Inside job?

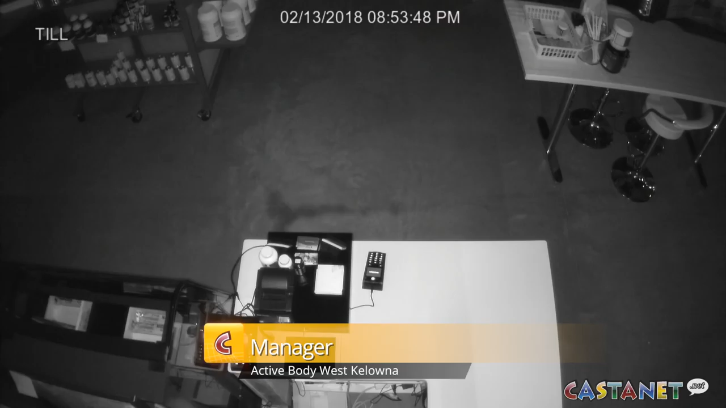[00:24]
one employee in the back kind of said you know back door was unlocked didn't think much of it because it has happened. Came up front and my employee up here kind of said we were missing $300 from the till. Went back on the tape and saw that somebody had come in at 1 42 in the morning.
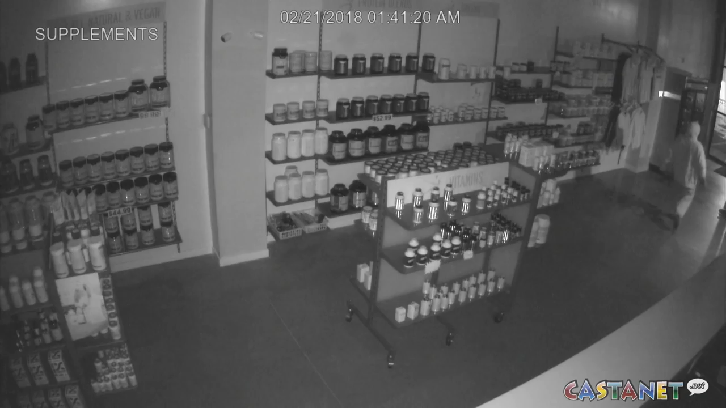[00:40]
He was wearing a mask and gloves that night so we couldn't again had suspicions. We then went back on our tapes and noticed on the 13th we had the same individual come in. That time we caught the vehicle coming in at the front and parking in front of our glass windows at the back. We then saw the individual walk past the glass in the back. I actually saw him unlock the doors. He runs in shuts the security off.